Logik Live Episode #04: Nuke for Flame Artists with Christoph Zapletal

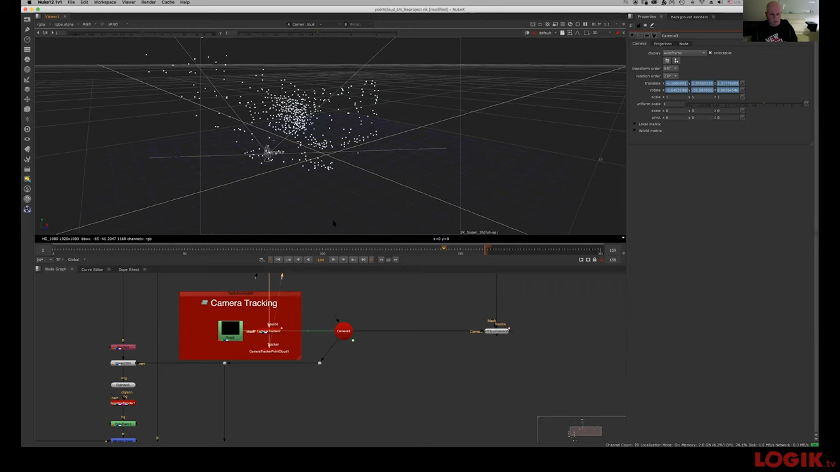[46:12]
but it really doesn't tell you that much about the scene because it only visualizes the points that you actually tracked. The point cloud generator analyzes the picture and the
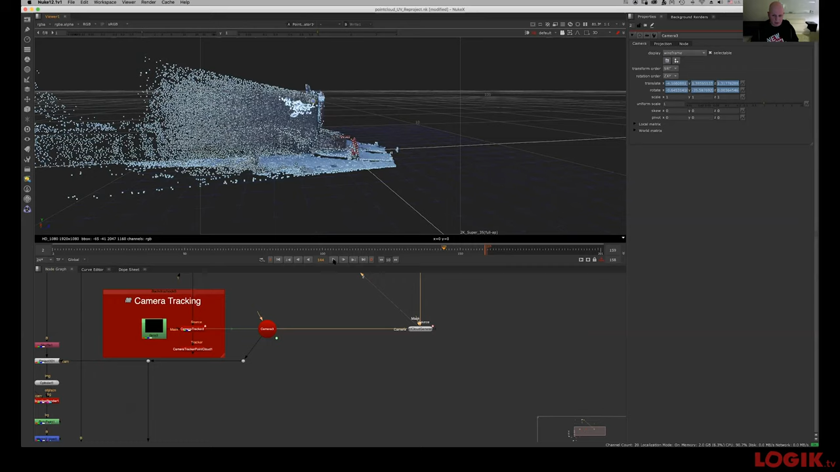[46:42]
So that's basically just, just the normal handheld camera going around there.
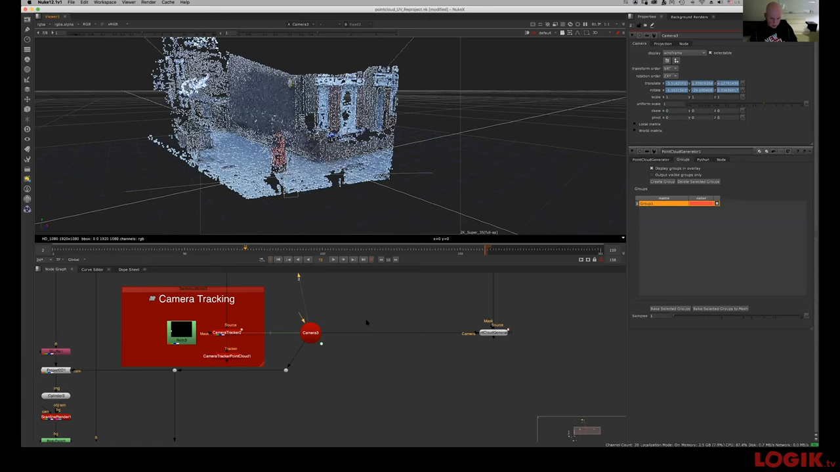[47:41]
And Inti showed us last week, awesome stuff we did with, with projecting on extended bicubics. Well, what you can do here is you can actually select a part of that, that group, that group or that point cloud.
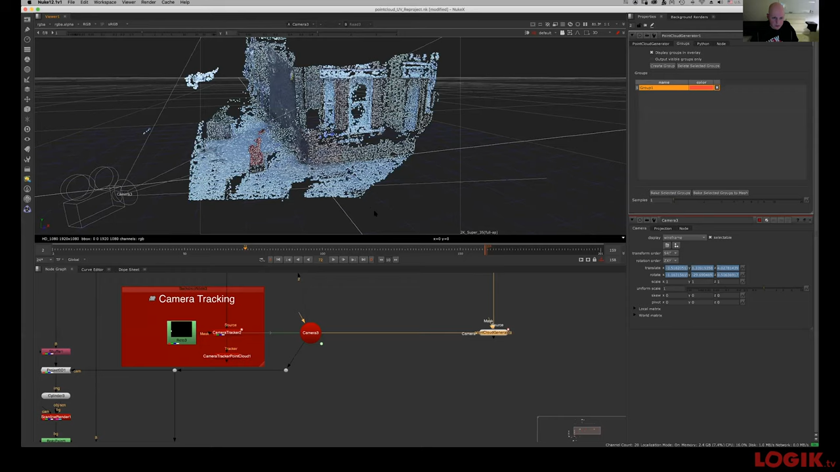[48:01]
And I'll just roughly select this corner here and bake those points into a mesh. So now you've got a rough geo you can project on.
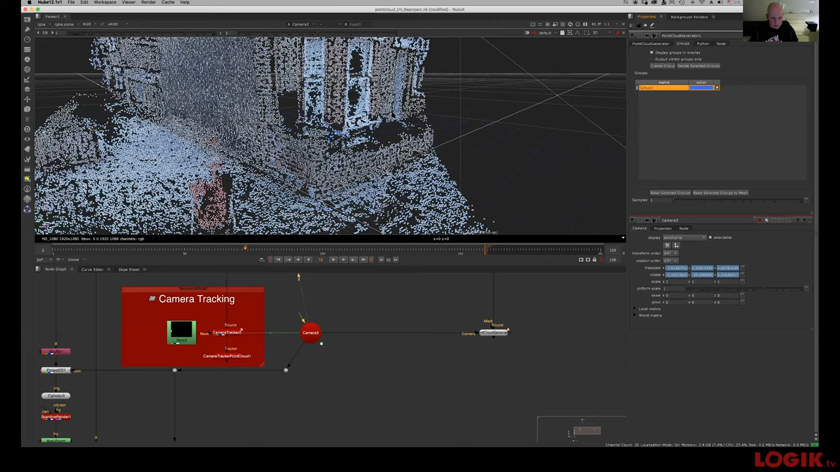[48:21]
And for, for a lot of set extension stuff or little removals, this is really a fast way.
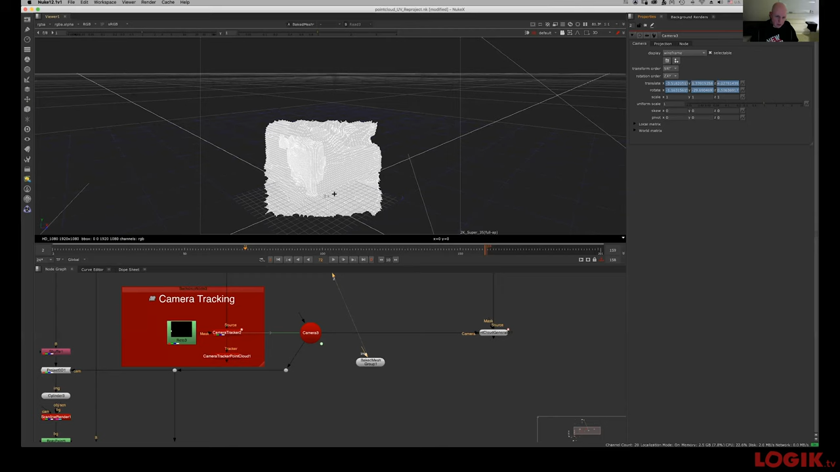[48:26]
And you've got some tools to modify this and you can actually take it further with the model builder and all that.
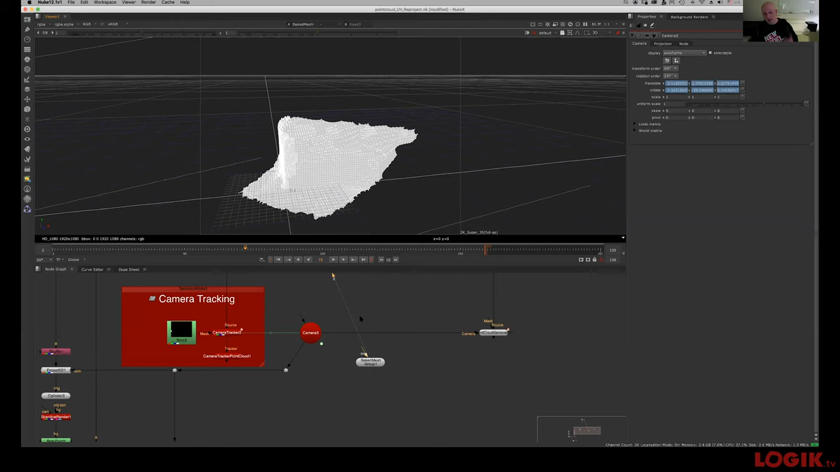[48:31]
But it's, it's pretty neat for cleanup work, that you can easily generate yourself some geo. So that's nice.
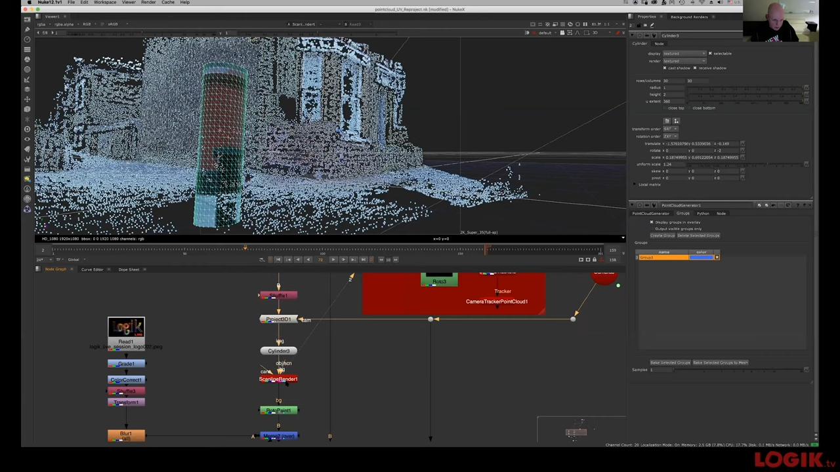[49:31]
And then, and this is neat, you can do an UV unwrap of that texture.